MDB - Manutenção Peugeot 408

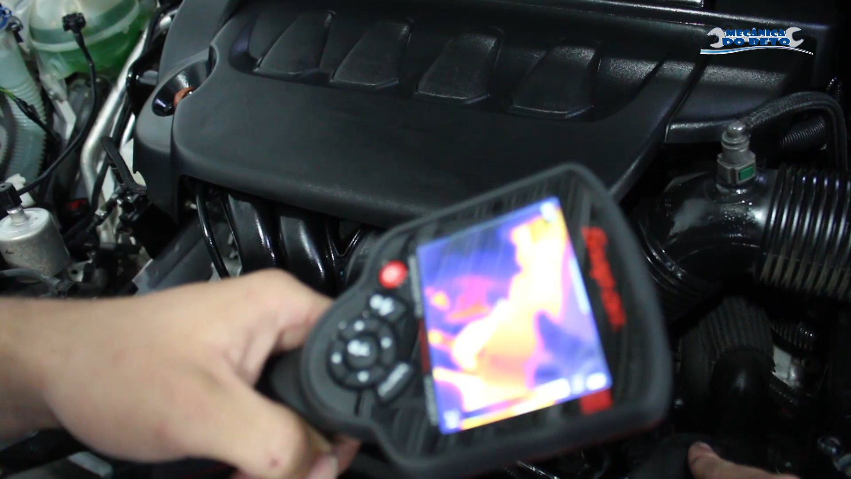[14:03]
Ó, a mangueira de cima já abriu, tá circulando água. Mangueira de baixo também, já está circulando a água.
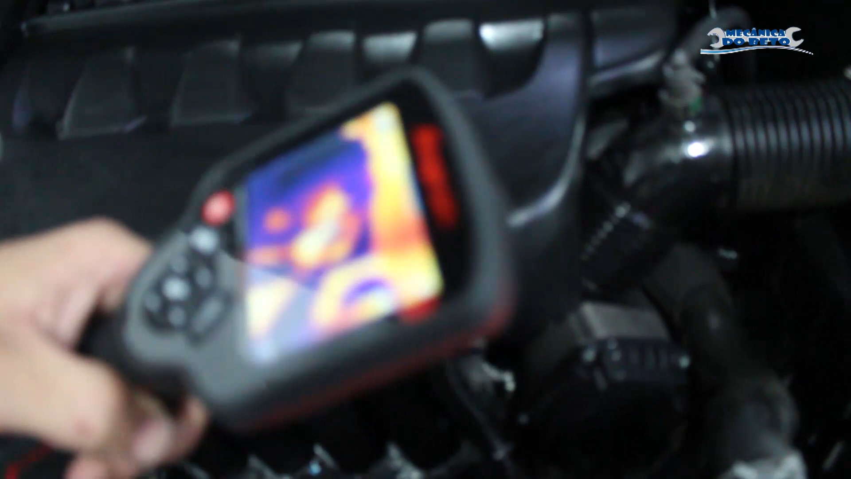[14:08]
Vamos aqui para o radiador, olha o radiador aí, ó. Todo vermelho, né?
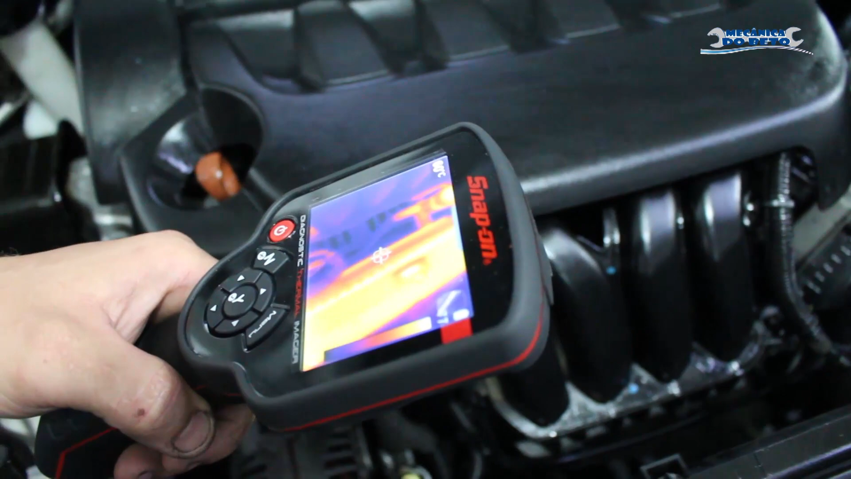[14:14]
Está dizendo que a água está circulando dentro dele todo. Então tá aí, ó. Tá?
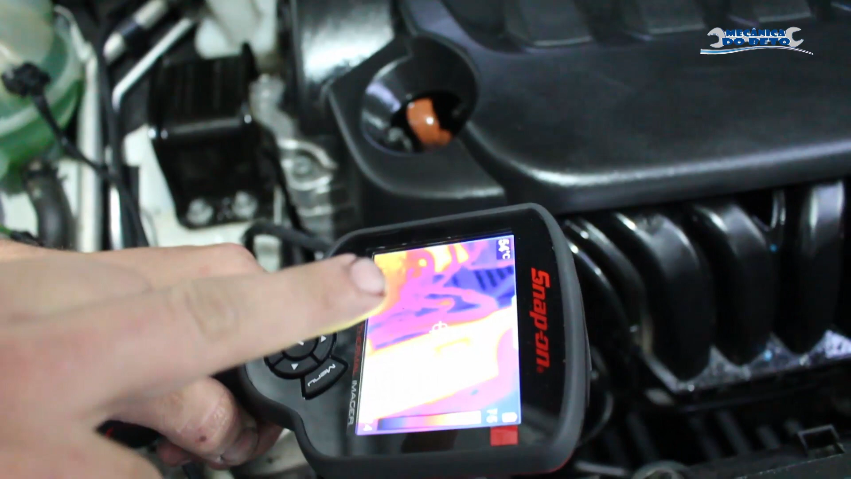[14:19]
60, ó, tá captando agora. Começou a marcar a temperatura.